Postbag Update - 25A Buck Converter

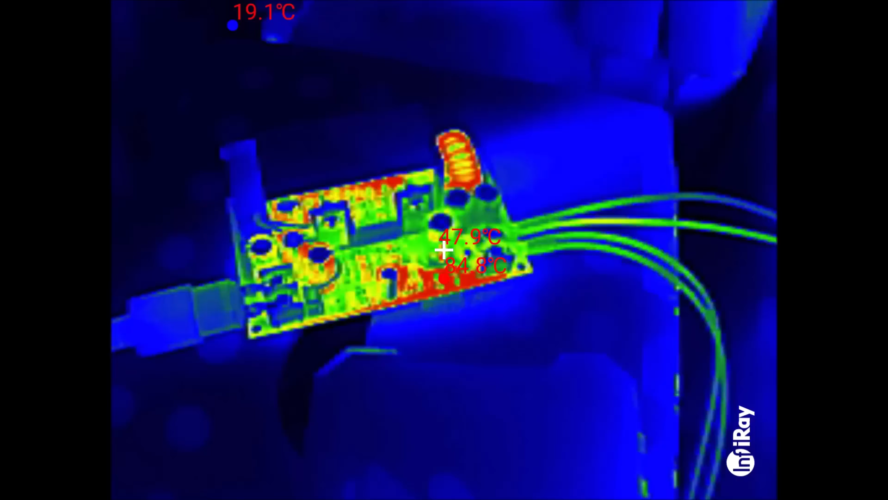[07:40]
the thermal imaging camera um the
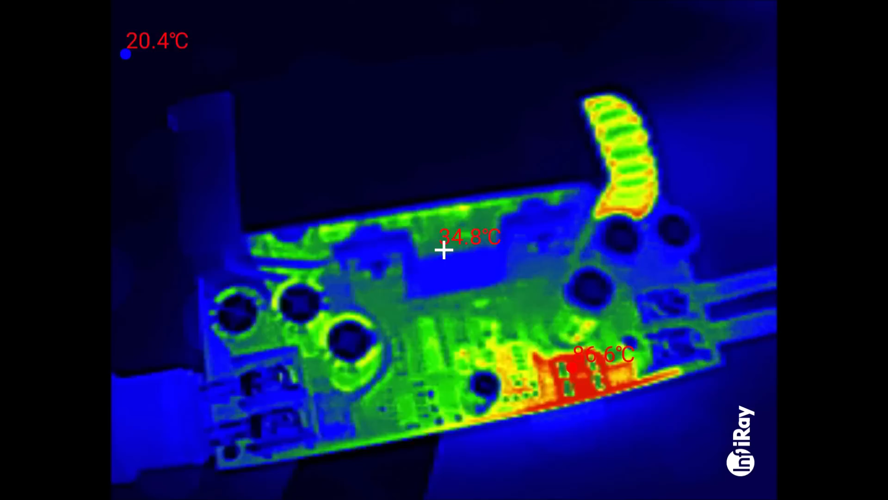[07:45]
On screen: min 20.4°C
heat sink it's quite difficult to get video of it's that black
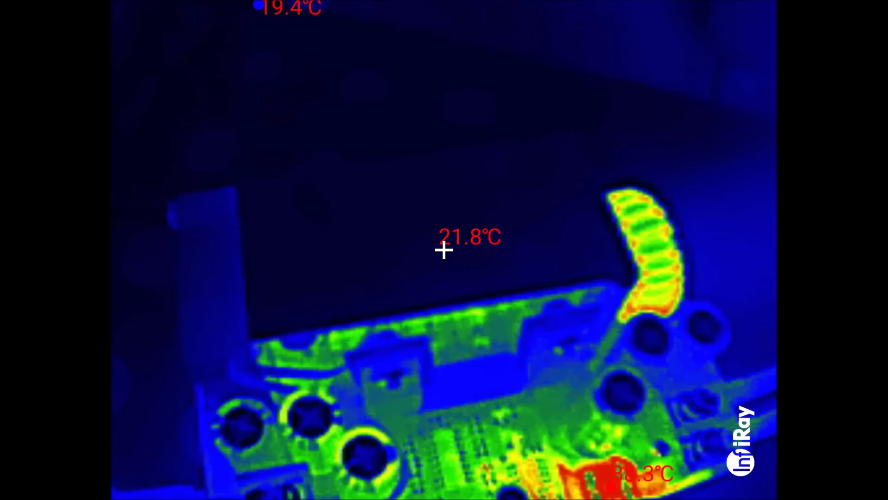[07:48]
On screen: spot 21.8°C
square at the top uh because it's reflective so all you can see on it are the reflections of the other bits but you can see the two
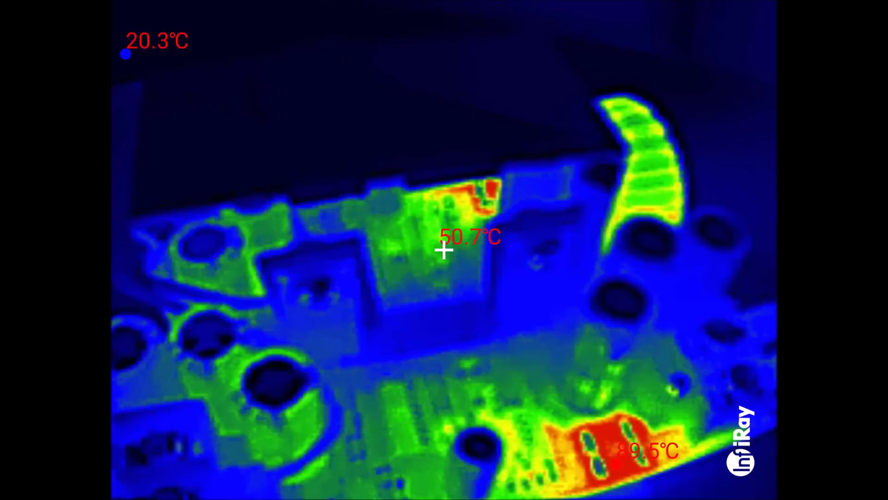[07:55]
On screen: spot 50.7°C, min 20.3°C
MOSFETs they're not even warm well they're warm 40 degrees um these
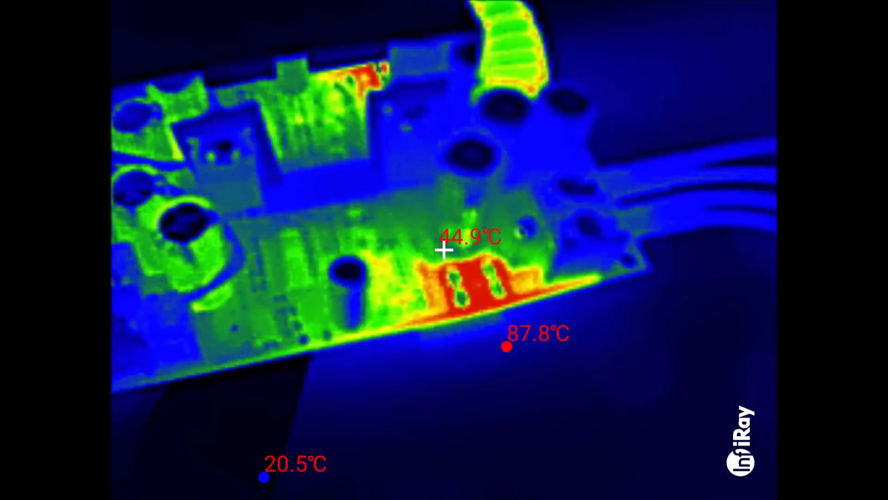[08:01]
On screen: spot 44.9°C, max 87.8°C, min 20.5°C
two resistors down here are quite warm getting off at 90 degrees
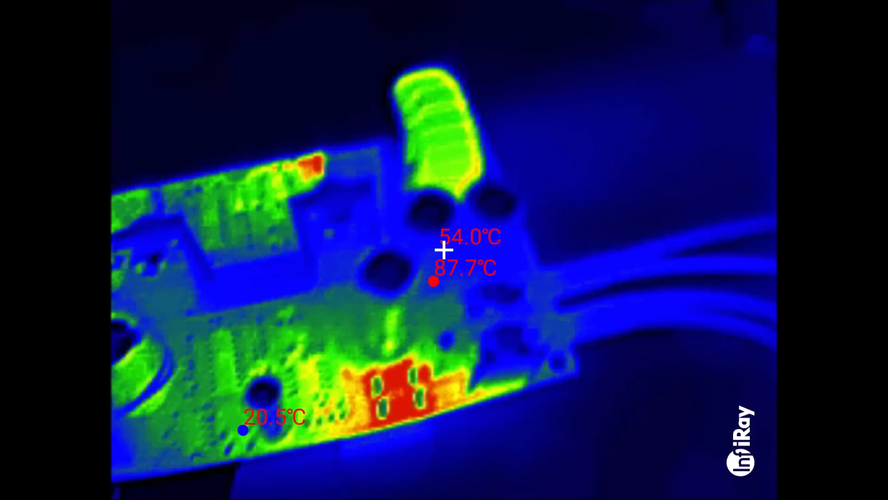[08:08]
On screen: spot 54.0°C, max 87.7°C, min 20.5°C
and the inductor is pretty warm at 56 57
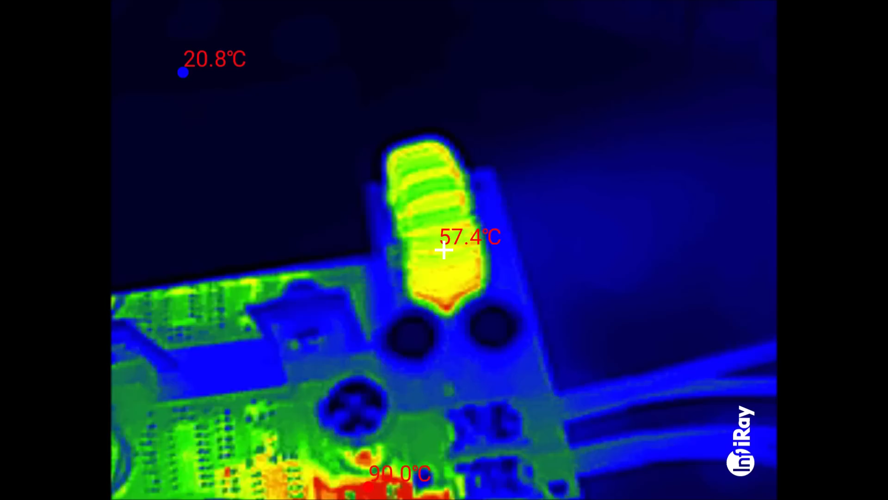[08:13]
On screen: spot 57.4°C
now i just wanted to um short out